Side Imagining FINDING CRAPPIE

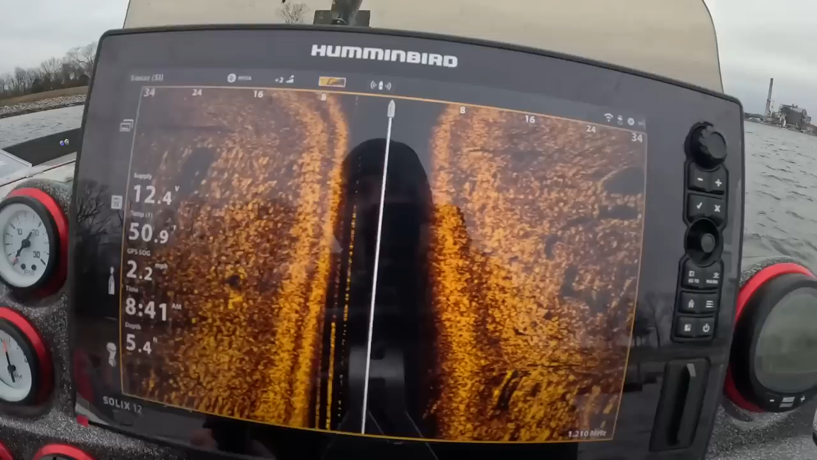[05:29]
On screen: speed 2.2 mph
at least we know we're throwing in the right direction we just have to figure out what it is they would prefer to have and i'm just going to show you what this looks like now my speed is set at four and you can see all these shadows right here this is
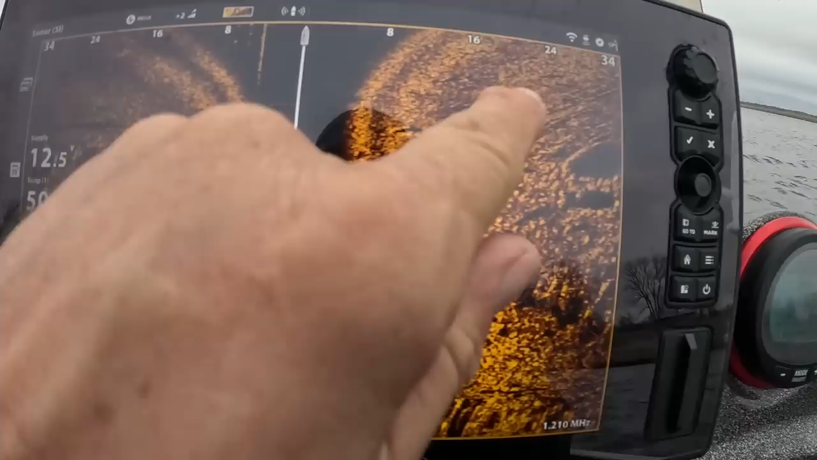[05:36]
a ton of fish right here ton of fish you can see the wet white marks here this is what you're
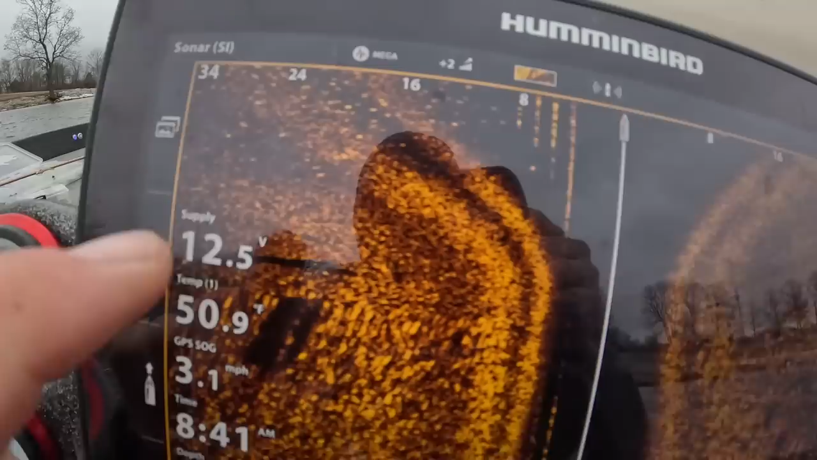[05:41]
On screen: speed 3.1 mph
looking for right here folks the white marks right there that is loaded up with crappie hopefully you guys can see
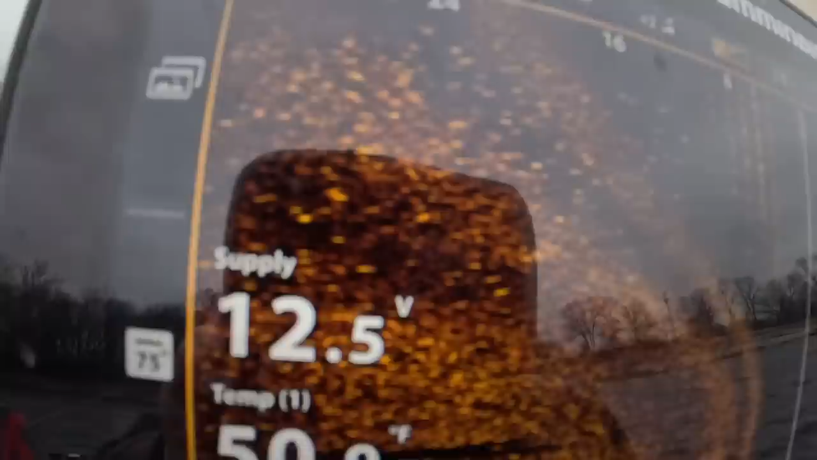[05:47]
that i'll bring that as close as i can right there that is all crappie so is all this right here
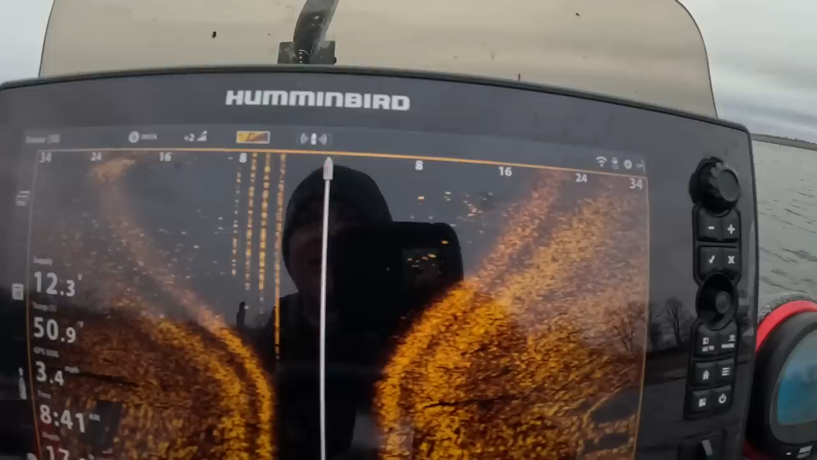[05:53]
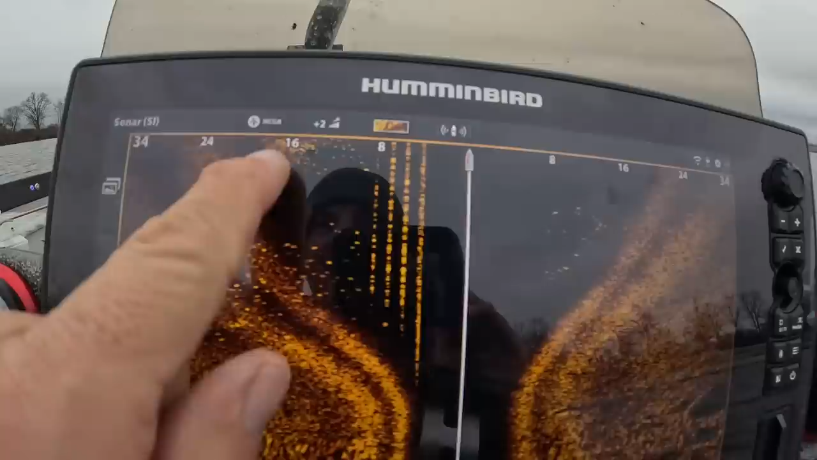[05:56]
and again you can see them absolutely stacked up right here
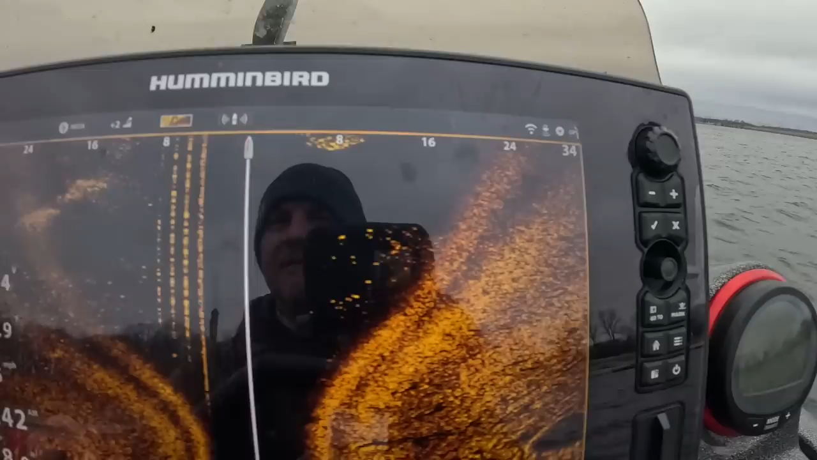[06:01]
and that's under the mega right there i'll switch that over to maybe let's just go 455
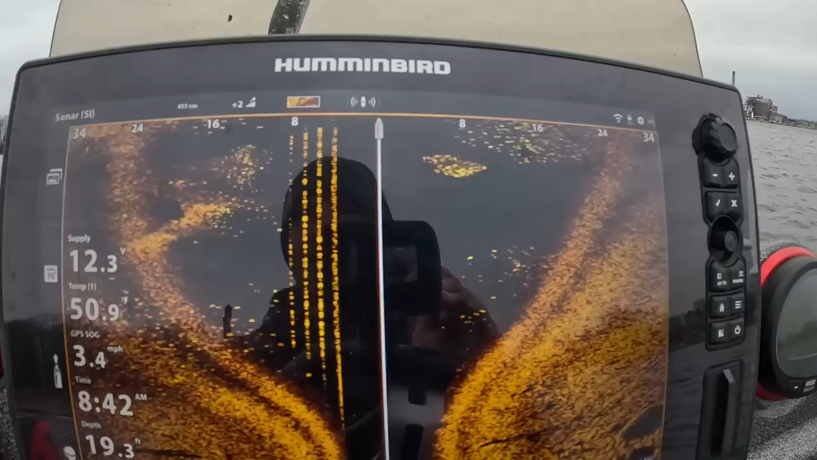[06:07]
On screen: water 50.9°F, speed 3.4 mph
megahertz now check that out that really pops right there
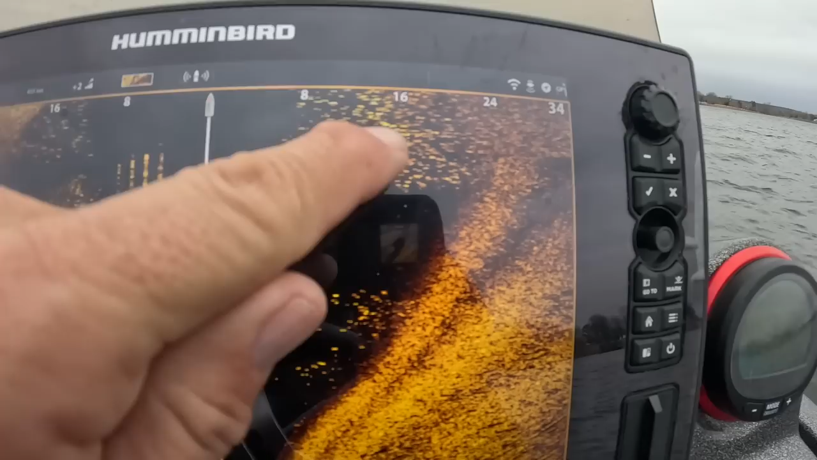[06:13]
look at that that's crappie folks that's all crappie i don't know if it gets any better than this showing you
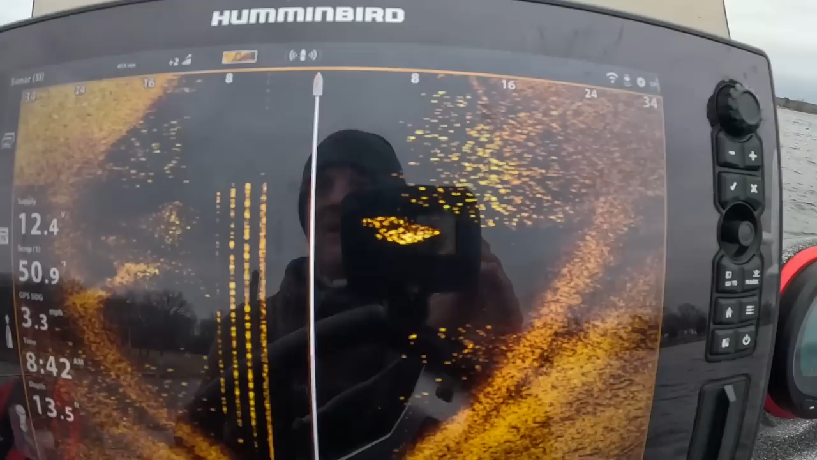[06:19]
um you know there's so many crappie that you know the shadows aren't even really
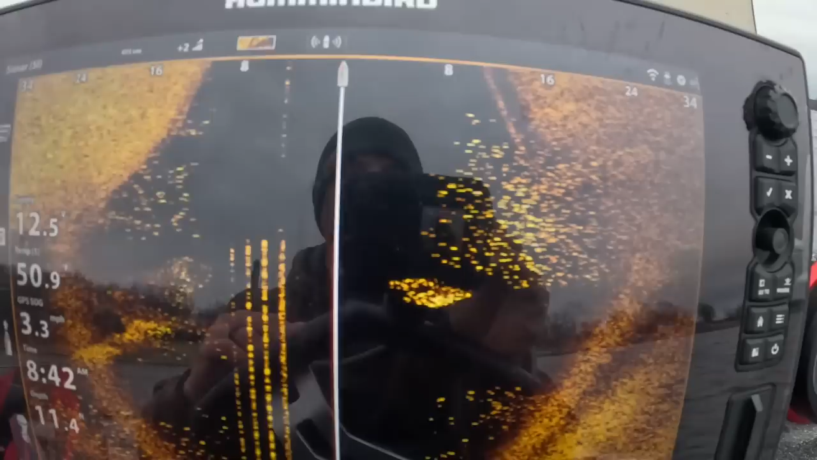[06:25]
showing up but that's uh that's truly a great image right there now
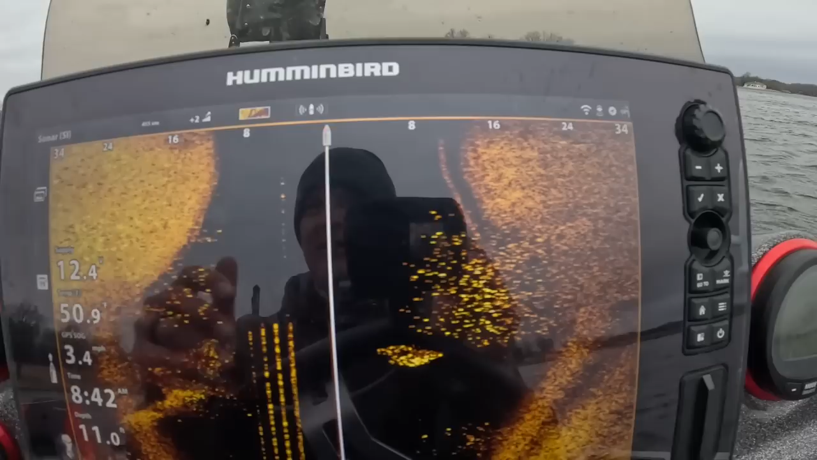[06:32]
On screen: speed 3.4 mph
you can see some shadows here shallow so that always intrigues me when i see
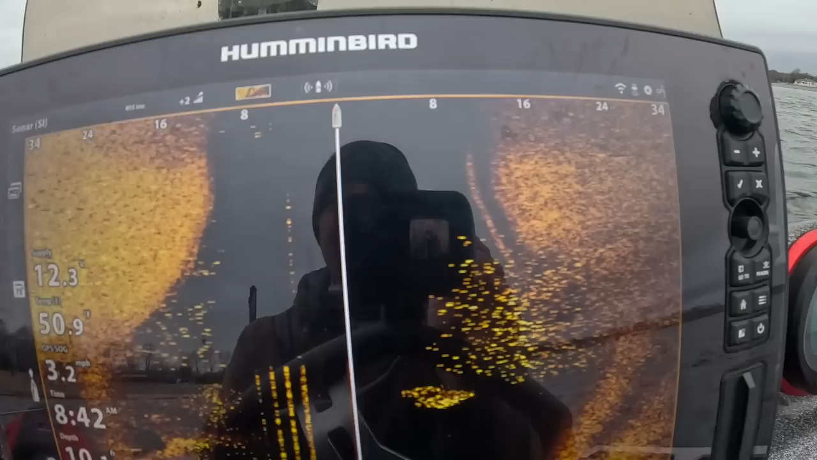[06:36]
On screen: speed 3.2 mph
shadow shadow shallow i love when fish are shallow because i feel like they're feeding so
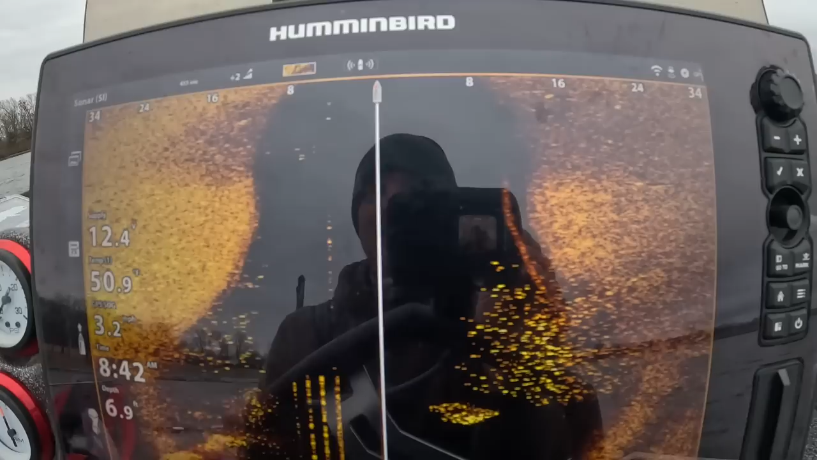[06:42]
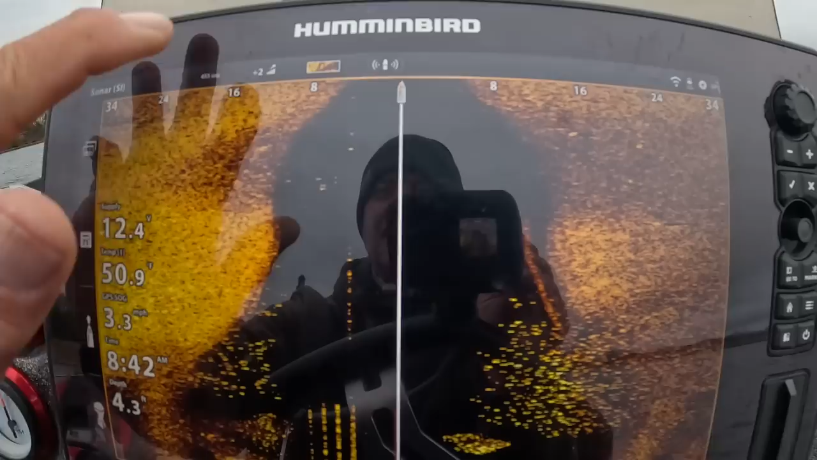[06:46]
On screen: speed 3.3 mph
really good images there so let's move that up to 800
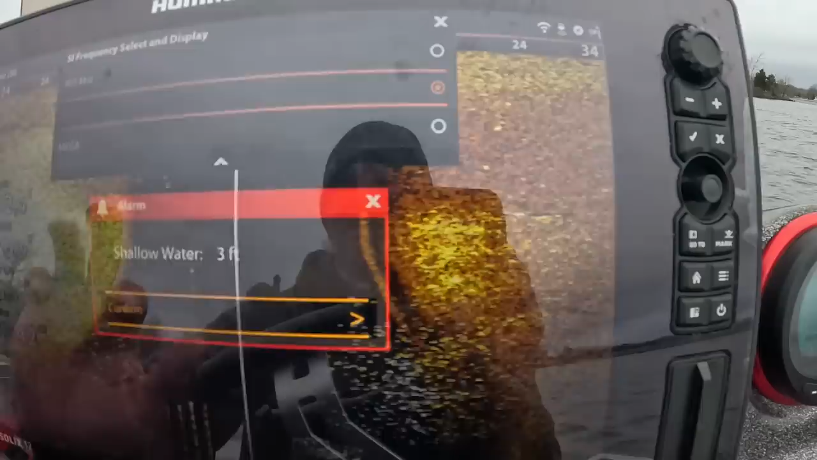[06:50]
and see what it looks like just to kind of have a comparison i think that'd be good
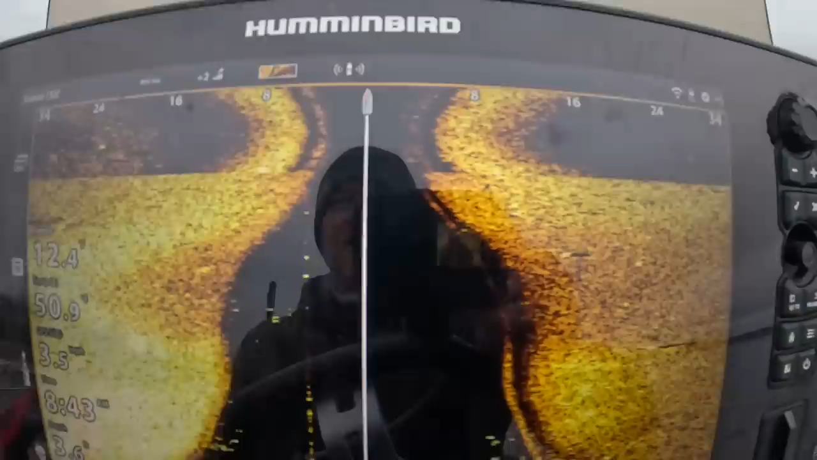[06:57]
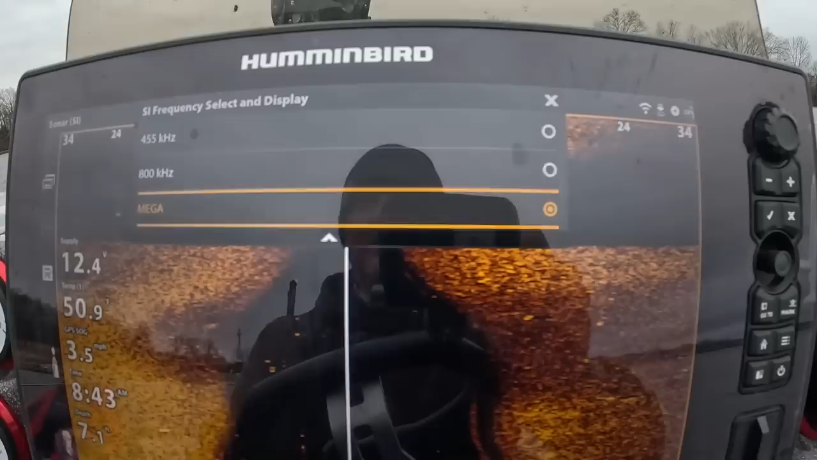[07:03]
not too impressed right i'm not too impressed we're gonna go back to mega and again this